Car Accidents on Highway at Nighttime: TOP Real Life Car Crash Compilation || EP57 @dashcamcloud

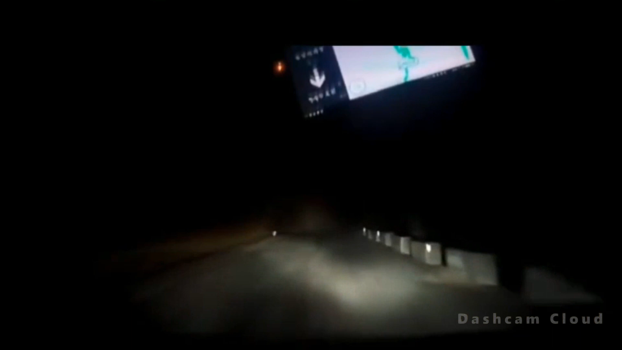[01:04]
a dark night leading to a disastrous fall into a ditch poor visibility can make it difficult to navigate even familiar roads emphasizing the importance of caution and attentiveness
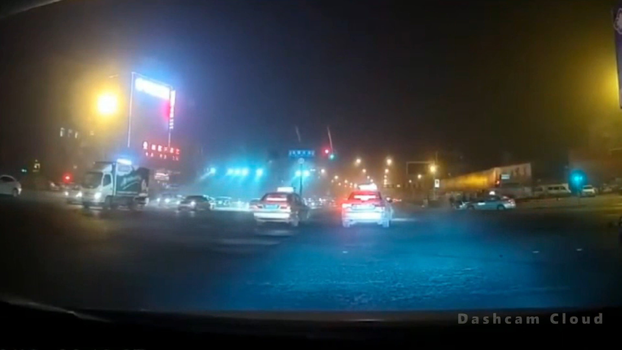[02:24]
speeding through intersections without proper visibility can lead to catastrophic accidents emphasizing the need for cautious driving especially at night
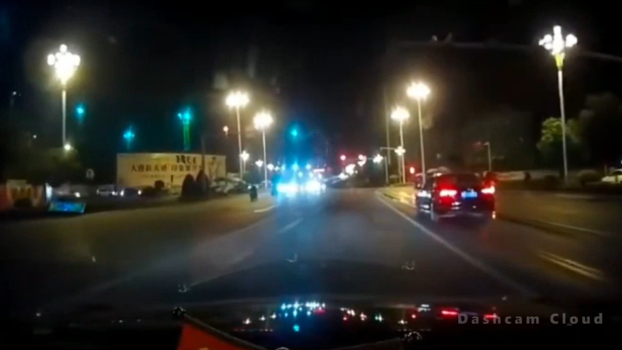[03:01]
slippage can lead to accidents as demonstrated in this scenario where a two-wheeler rider falls at an intersection it's crucial for both riders and drivers to be cautious and aware of
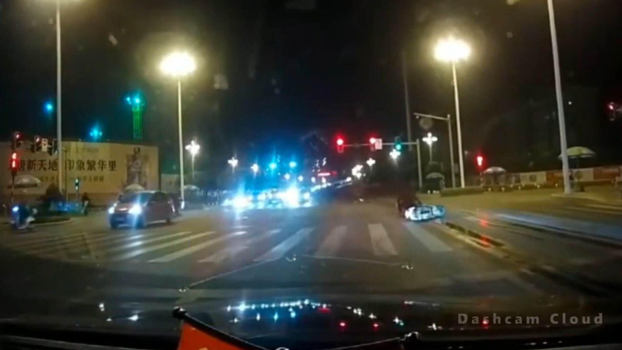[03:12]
the road conditions and there you have it folks a glimpse into the challenges of night driving remember safety should always be your top priority on the road if you found this segment informative don't forget to like share and subscribe drive